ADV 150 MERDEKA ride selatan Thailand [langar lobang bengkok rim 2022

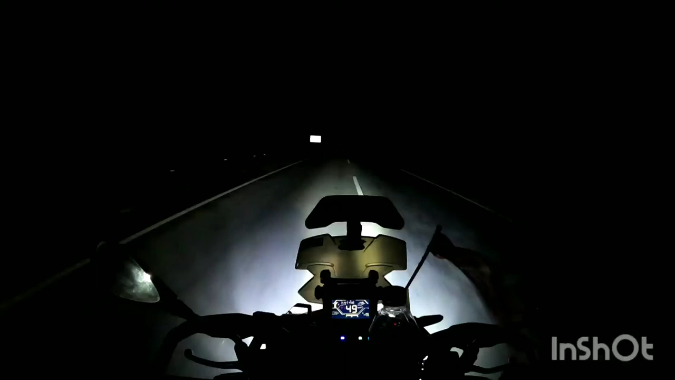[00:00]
Okay guys, sekarang kita berada di R&R Selat Pagar. Jam menunjukkan pukul 4.53 dekat pukul 5 pagi kan. On the way nak masuk ke grid. Aku bersama sahabat aku, Kamen Rider. Ya, ni dia.
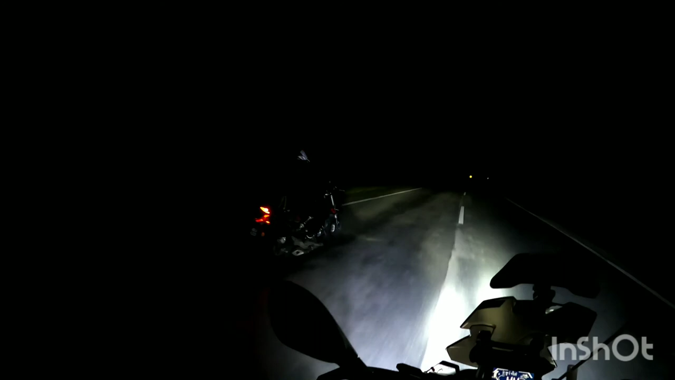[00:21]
Weh, tak nampak kan? Nampak kau punya lampu je, lampu belakang eh. Sekejap aku pergi tepi kau. Okay kan, kita orang pakai Bluetooth. So kita orang boleh connect berborak-borak lah. Jadi perjalanan kita tak ada membosankan sangat. Dan sangat mantap. Alright, nanti kita terus sambung ke border.